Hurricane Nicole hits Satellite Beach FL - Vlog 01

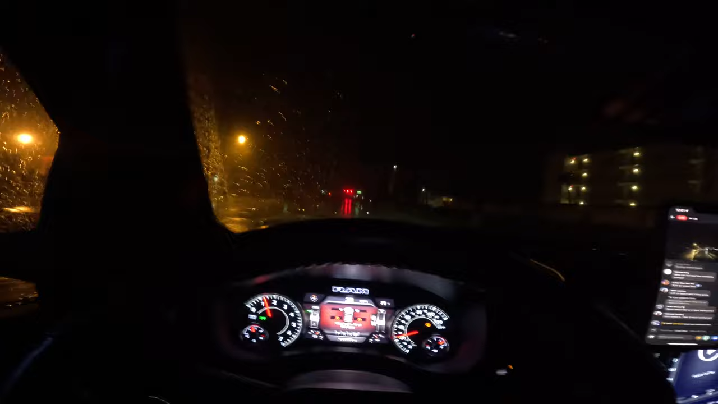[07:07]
All right, we're getting some big gusts right now.
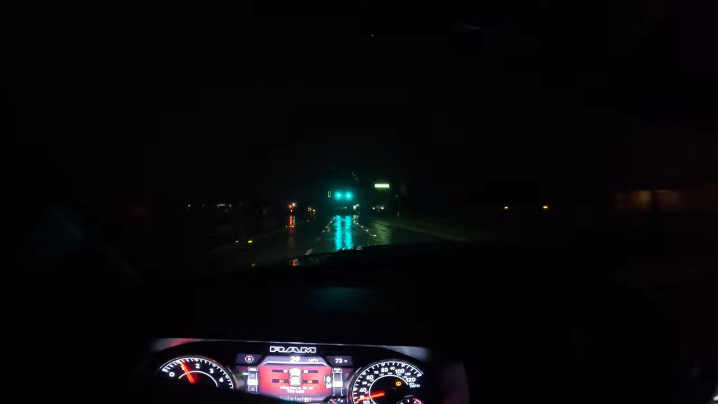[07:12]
Wow. Wow, just got stopped by a cop.